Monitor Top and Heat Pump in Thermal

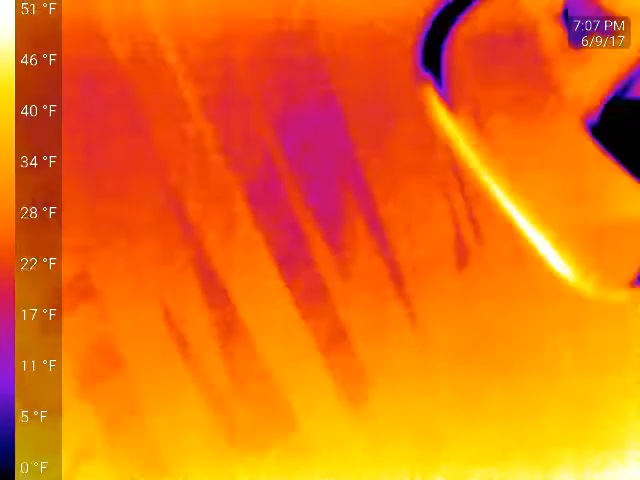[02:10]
On screen: scale top 51°F, scale bottom 0°F
this is actually kind of cool because this is a uh
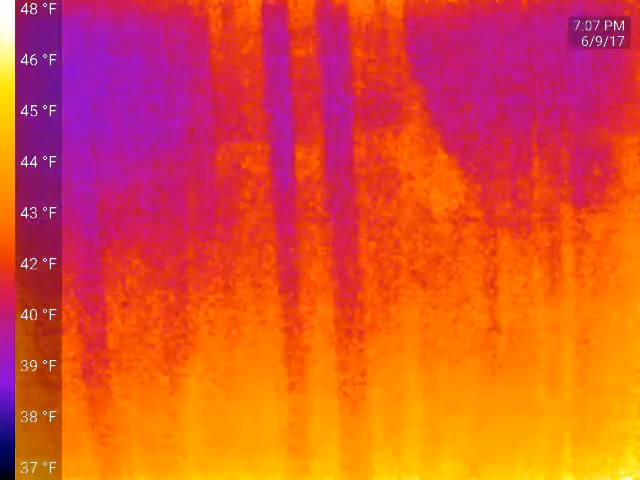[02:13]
On screen: scale top 48°F, scale bottom 37°F
corrugated steel and it's painted it's a tan color and it has no optical reflection whatsoever but in infrared you can see
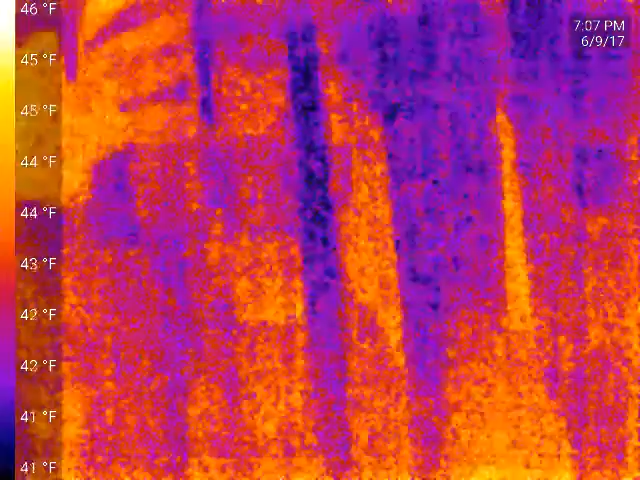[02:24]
On screen: scale top 46°F, scale bottom 41°F
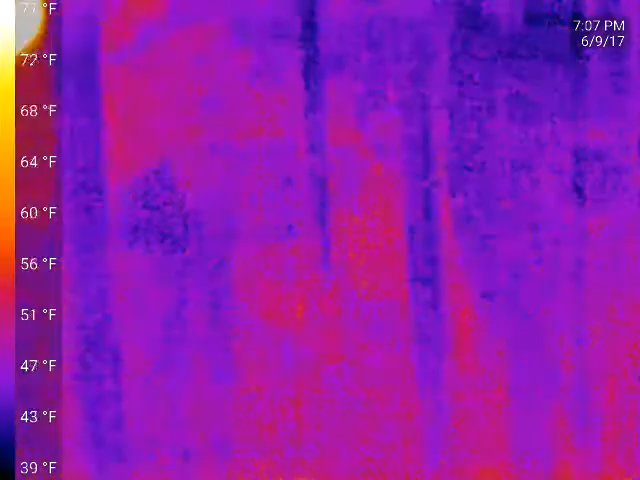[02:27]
On screen: scale bottom 39°F
got my hand in there so uh it's kind of neat just do stuff like
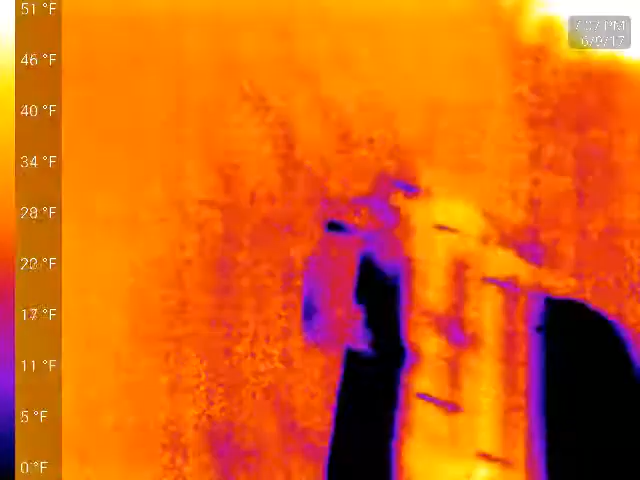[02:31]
On screen: scale bottom 0°F
that uh the bumper on my truck is pretty scuffed up and uh you
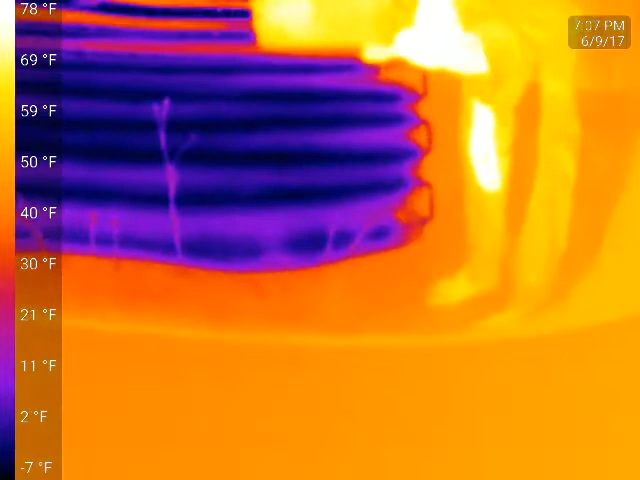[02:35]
On screen: scale top 78°F, scale bottom -7°F
get somewhat of a reflection in uh infrared it's it's almost perfect
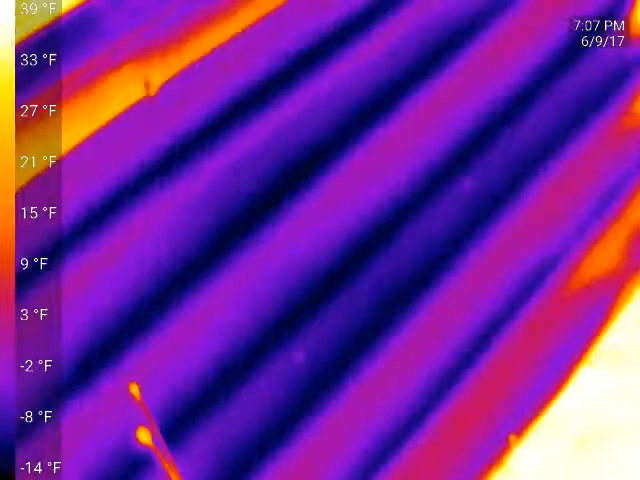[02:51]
On screen: scale bottom -14°F
up here i thought it would be really neat uh to run this thing for a few hours i'm not going to do that now um i've always been curious to see how much heat it would actually pull out of like the
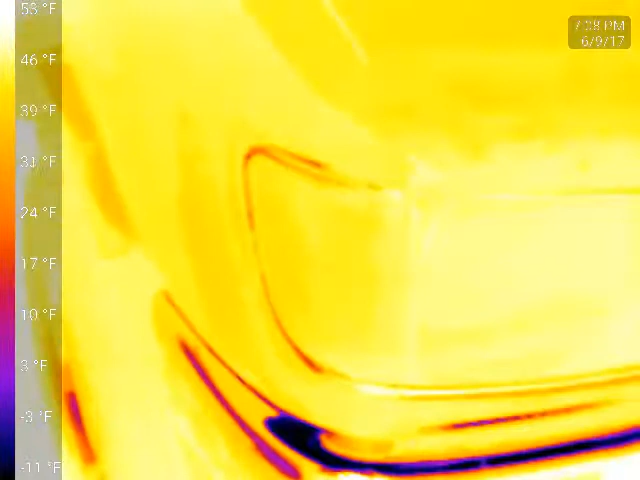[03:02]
hot you know engine in my truck or the tires there or something like that but i never uh i never painted this thing black i should do that this summer see the top half there is got
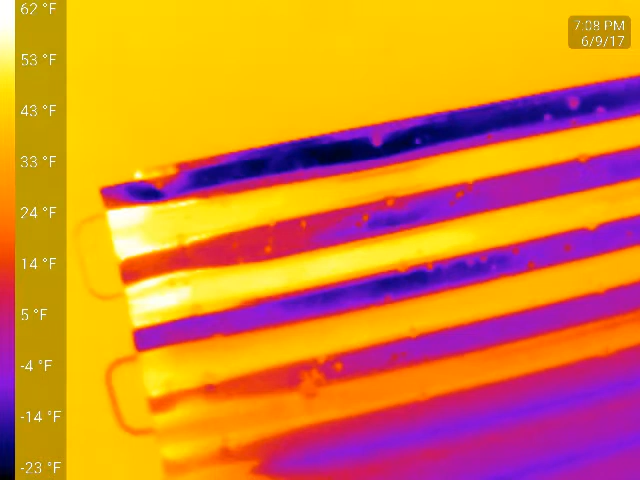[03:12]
On screen: scale top 62°F, scale bottom -23°F
some reflection of the ground the warm ground and the truck and then because it's corrugated got different
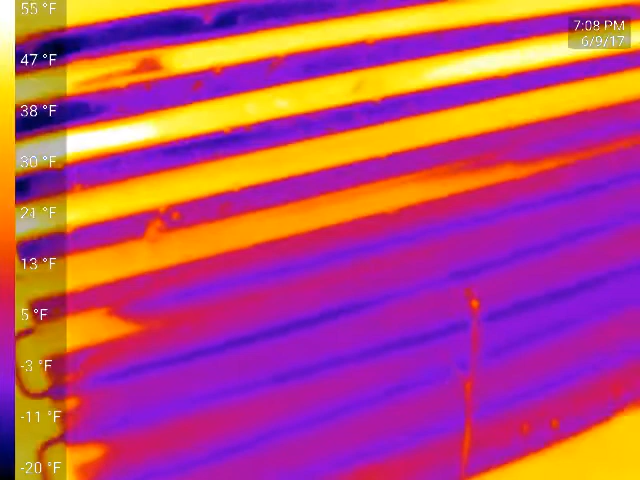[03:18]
On screen: scale top 55°F, scale bottom -20°F
angles there and then the rest of it's probably just the the sky so anyway um one more thing i wanted to to show
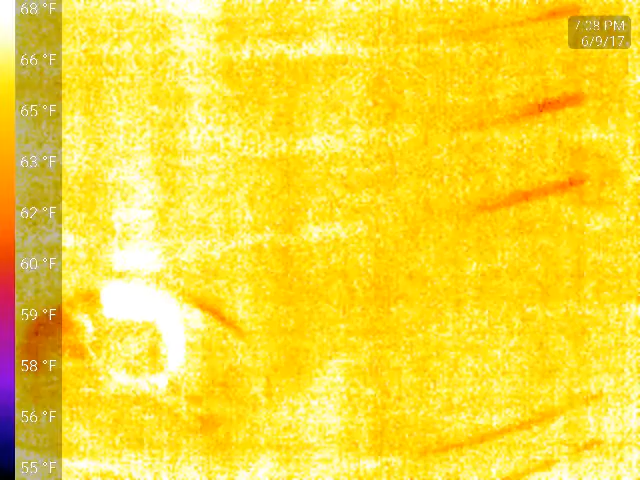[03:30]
On screen: scale top 68°F, scale bottom 55°F
um this is my monitor top here can't see it very well because the temperature is pretty well
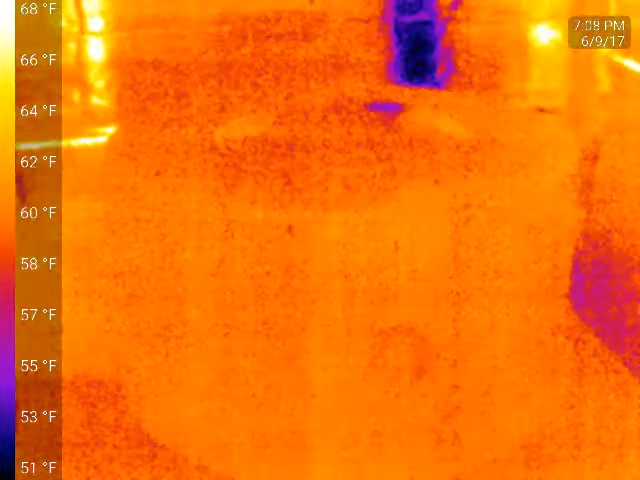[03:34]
On screen: scale top 68°F, scale bottom 51°F
even but i thought i'd go ahead and fire it up see how long it takes
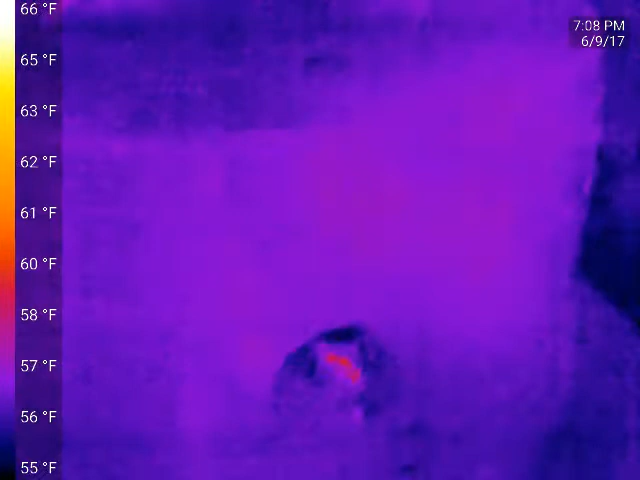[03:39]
On screen: scale top 66°F, scale bottom 55°F
for the camera to register oh there it is
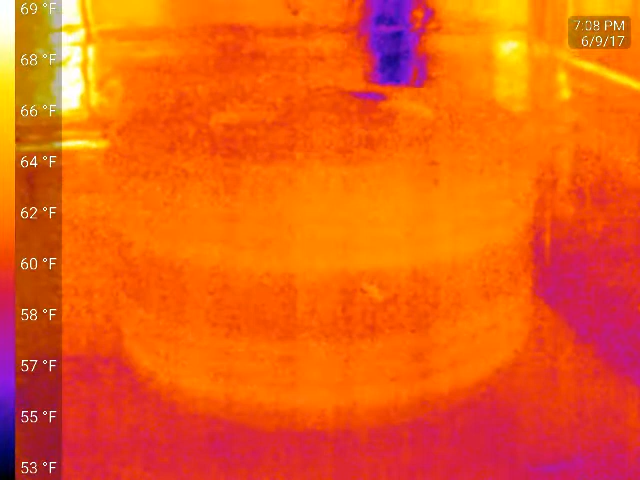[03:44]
On screen: scale top 69°F, scale bottom 53°F
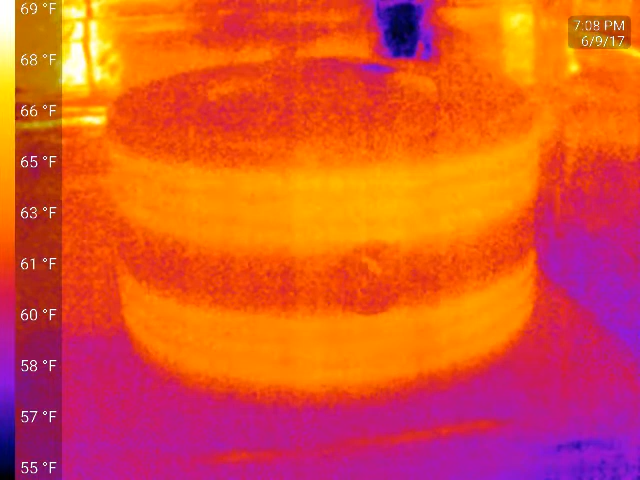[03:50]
On screen: scale top 69°F, scale bottom 55°F
i'm gonna do this in my buddy's fridge here soon he's got a restored monitor top i think it's a like a 36 or 37.
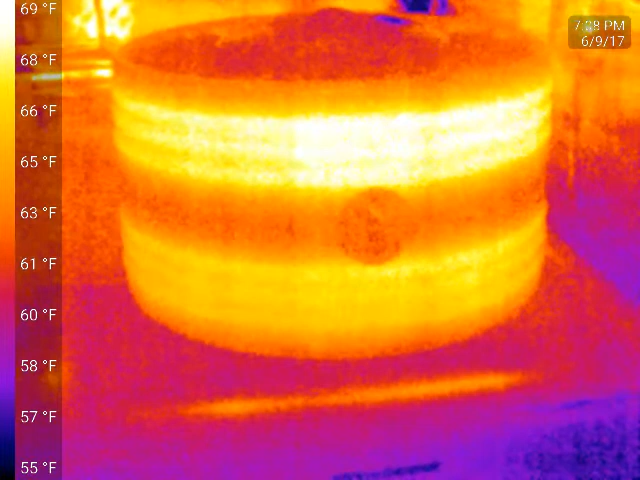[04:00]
On screen: scale top 69°F, scale bottom 55°F
that's the 35 ck 2 b16 is a pretty common model uh you see this bright spot down here it's it's probably just a reflection
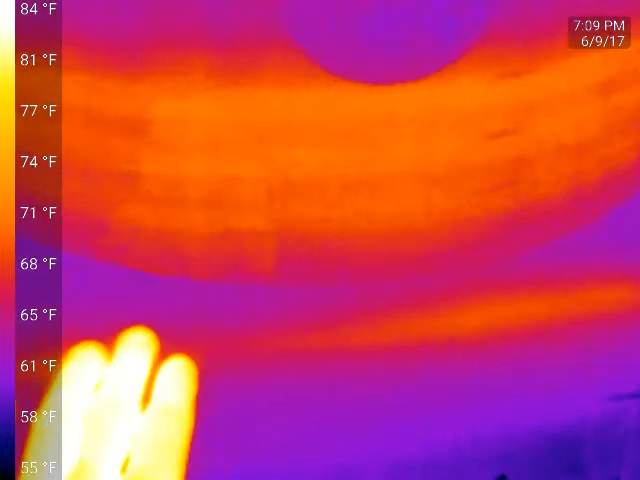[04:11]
On screen: scale top 84°F, scale bottom 55°F
i suspect uh there is a uh condenser line you know what it might not be i don't know because there is a condenser line that
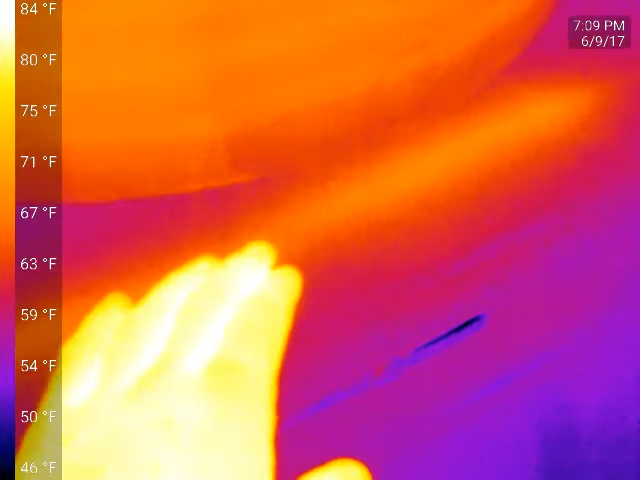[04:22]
On screen: scale top 84°F, scale bottom 46°F
actually runs um after that yeah yeah right there you can see it um i think it prevents condensation at the seal down here yeah that is
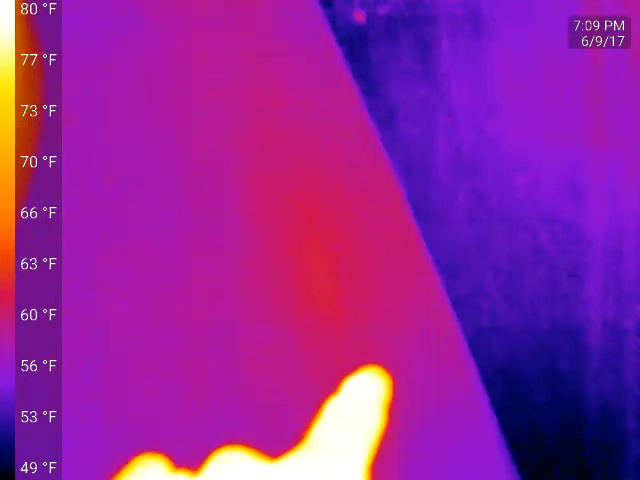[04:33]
On screen: scale top 80°F, scale bottom 49°F
it i didn't see that before cool yeah it makes a full lap around there because this top is
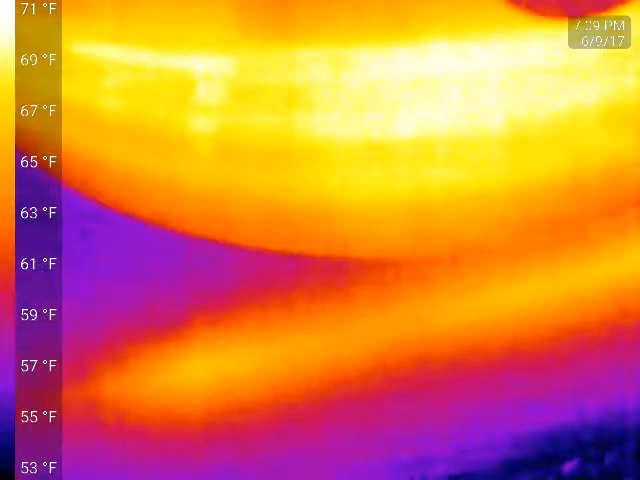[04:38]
On screen: scale top 71°F, scale bottom 53°F
removable um probably like i said to prevent uh condensation and stuff
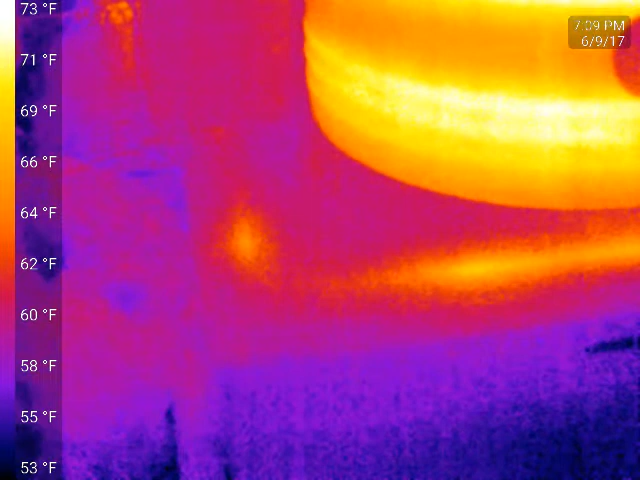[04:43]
On screen: scale top 73°F, scale bottom 53°F
forming in there to dry everything out so it's probably just like a sub cooling line uh i think it's
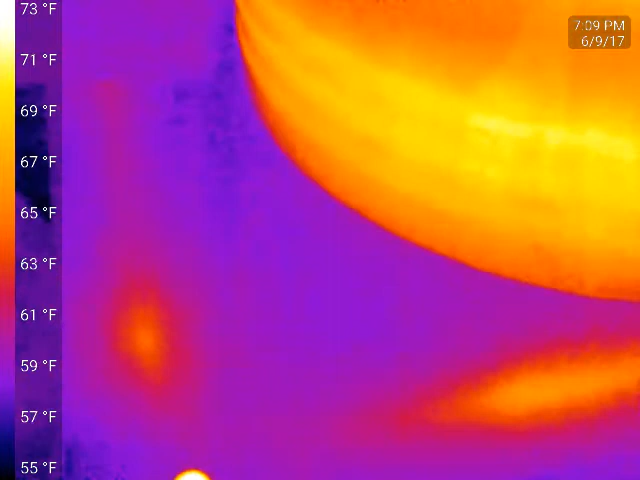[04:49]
On screen: scale top 73°F, scale bottom 55°F
the very last run yeah i didn't see that there before that's really cool it's only been running
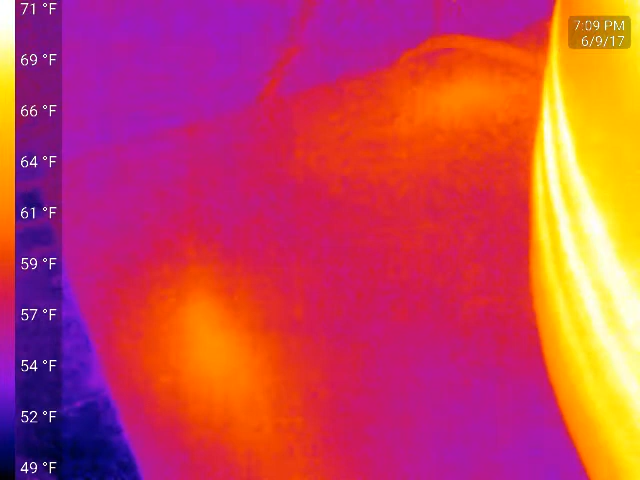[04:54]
On screen: scale top 71°F, scale bottom 49°F
here for what a minute very
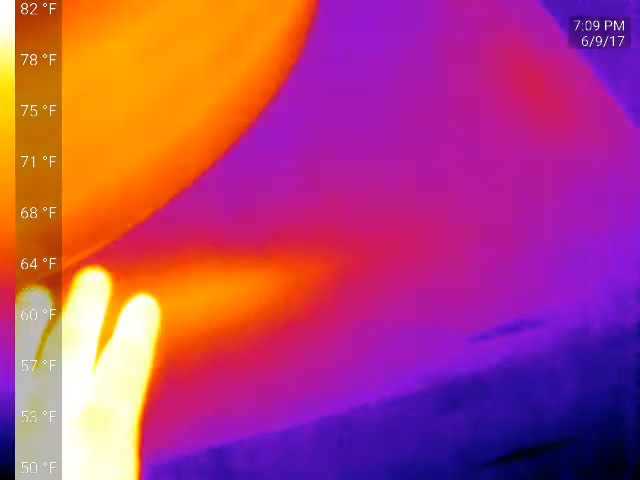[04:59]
On screen: scale top 82°F, scale bottom 50°F
neat very very neat so we're at a point now where you